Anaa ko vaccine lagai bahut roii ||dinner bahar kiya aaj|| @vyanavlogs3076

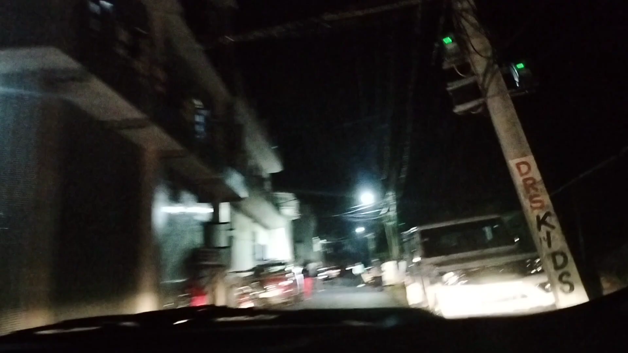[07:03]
देखते हैं अभी तक आए हैं वो कि नहीं,
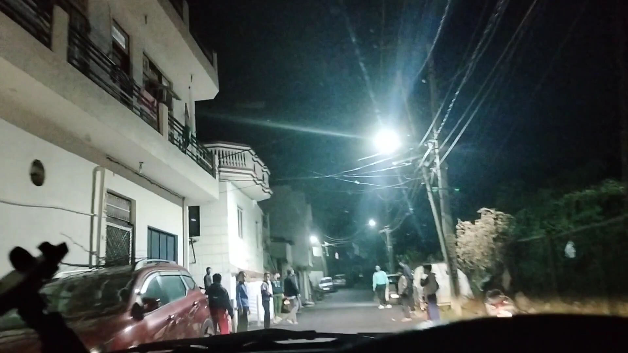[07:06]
यहाँ पे है तो नहीं, बच्चा पार्टी खेल रही है यहाँ पे किसी की।
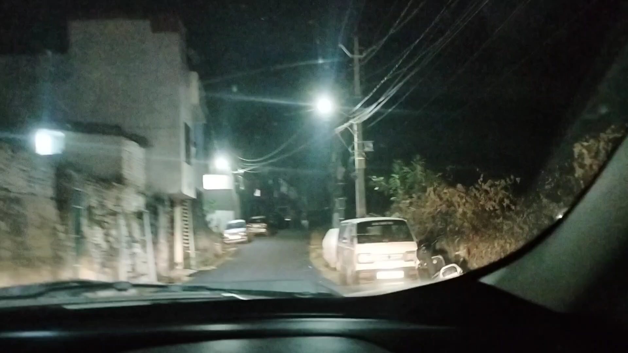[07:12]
So, आगे से मैं गाड़ी को मोड़ ही लेती हूँ, थोड़ी टर्न कर लेती हूँ, फिर देखते हैं आते हैं वो कि नहीं।
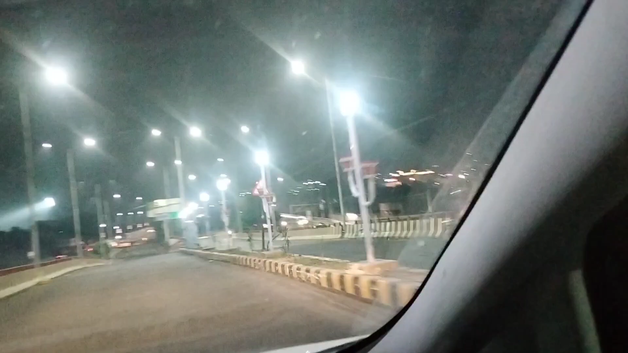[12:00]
और देख सकते हो रास्ते का कितना अच्छा यहाँ पे व्यू आ रहा है, और ट्रैफिक जाम भी नहीं होता है रात को ना।